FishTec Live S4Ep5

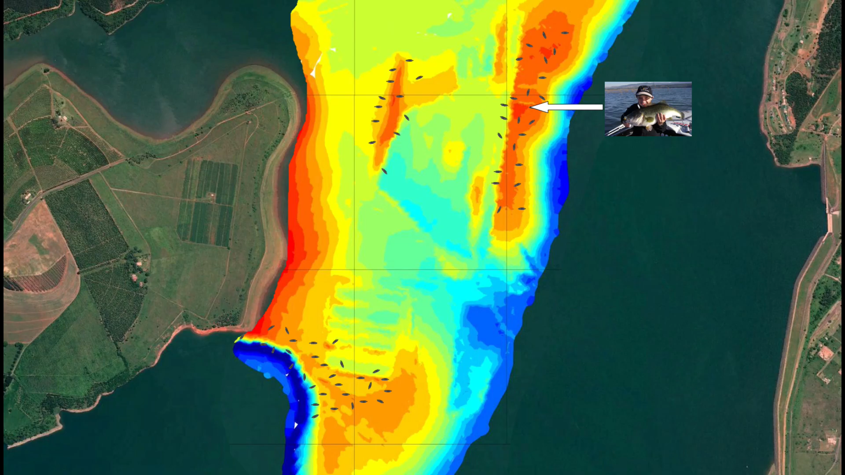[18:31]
Now that just made life so much easier than just the lines with the blue background. So very, very exciting stuff. So now you could see exactly what was going on. And as you could see, there's a vast difference between what is really going on. And okay, this we can't view on the Lawrence units or any units. This you could only view on the computer. This is a 3D view using, this was Dr. Depth that I did this with. But I could sit at home on my computer and get that 3D feel of exactly what I was targeting and what I was fishing. And guys, this, what you see behind, well,
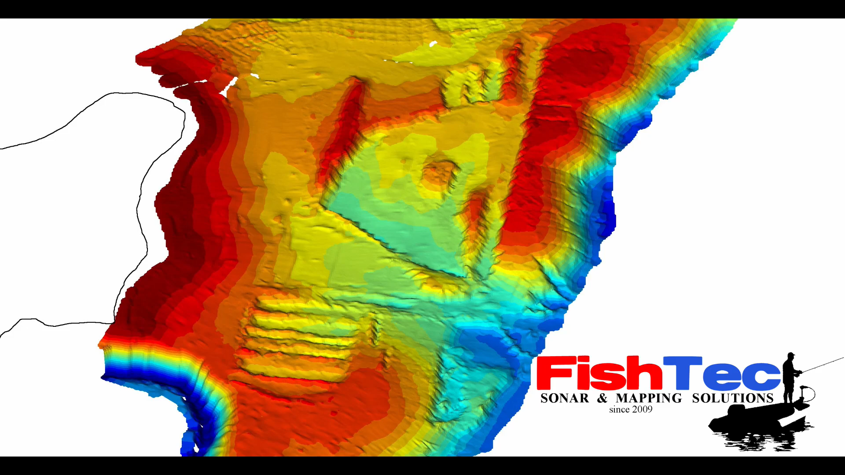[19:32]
So if you, let me see if I can put this up here. I'm going to zoom in here just so you can see roughly what it looks like today. Oh, you can't see, I forgot to do that again.
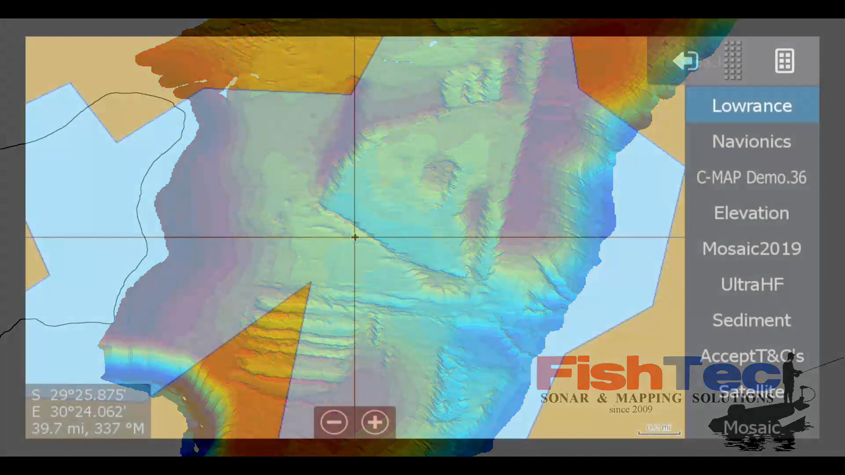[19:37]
Okay, that's what you got there. Now you've got all these charts.
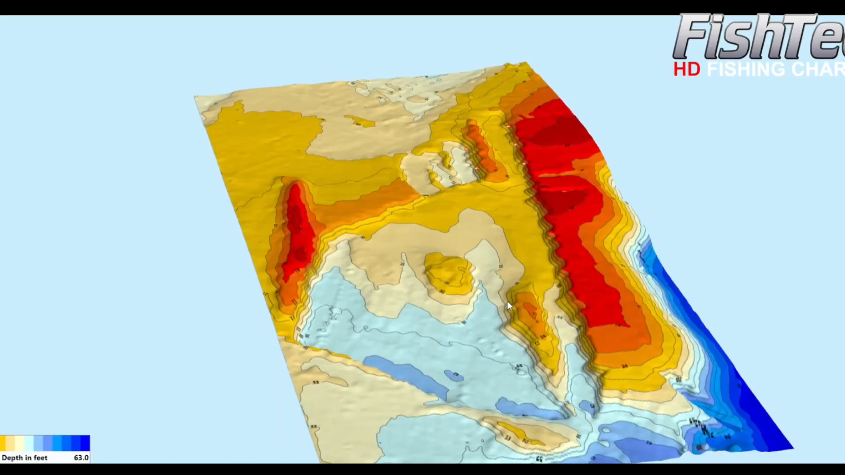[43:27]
But I want to give you some information on that spot.
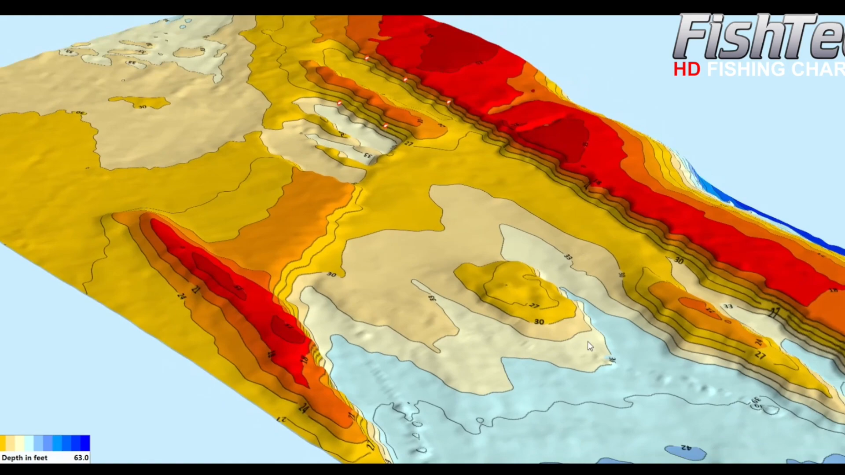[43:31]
If you look at this spot here, if you go onto your FishTec HD charts,
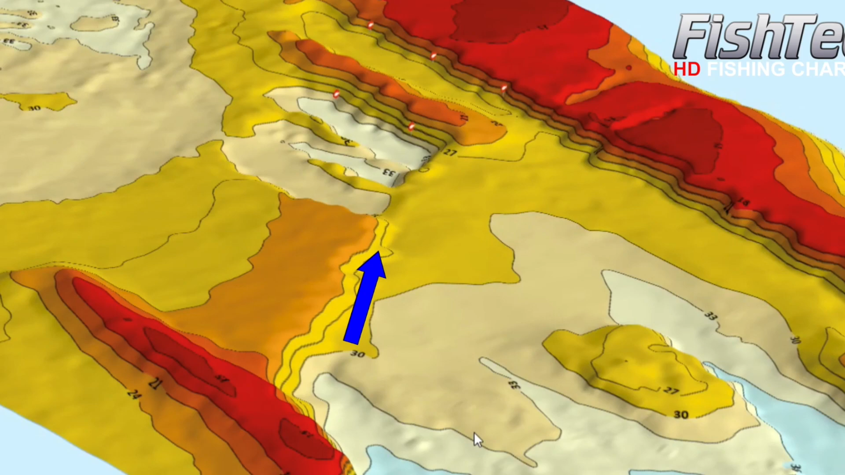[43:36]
you'll see there's literally hundreds and hundreds of these photographs that you can view on your finder.
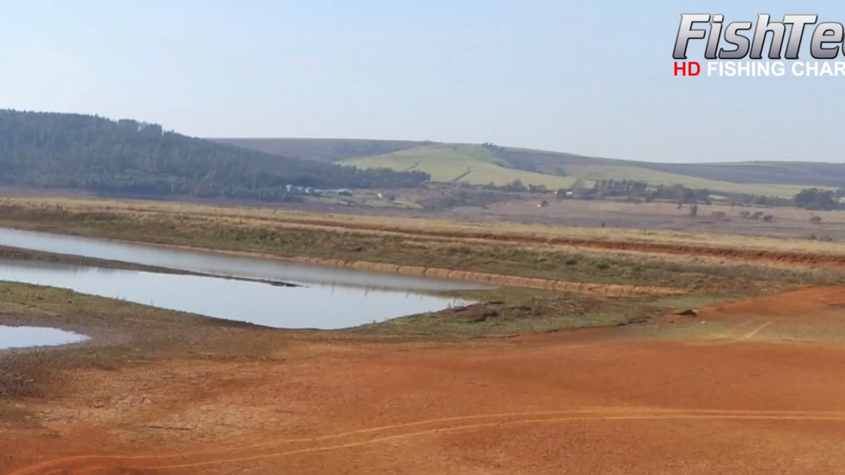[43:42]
If you look at this particular one, if you look in the distance, there's the original ledge where all the boats were sitting on top of. But you see the second blue line?
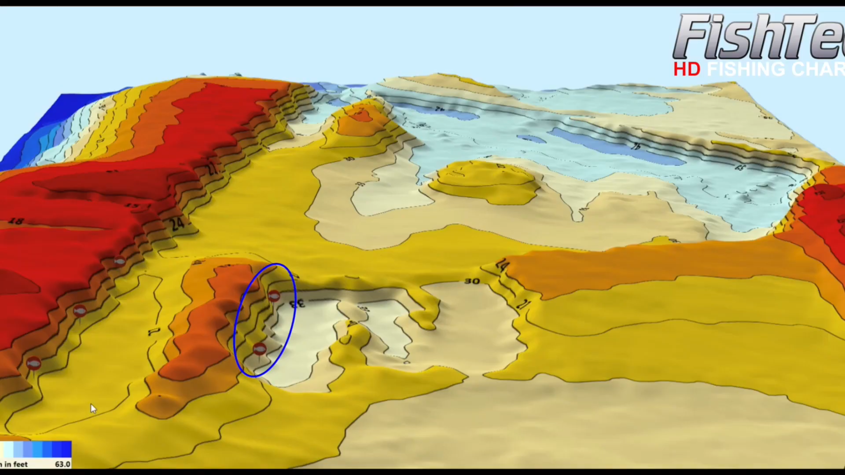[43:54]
That is where the fish had actually moved to, onto this spot here.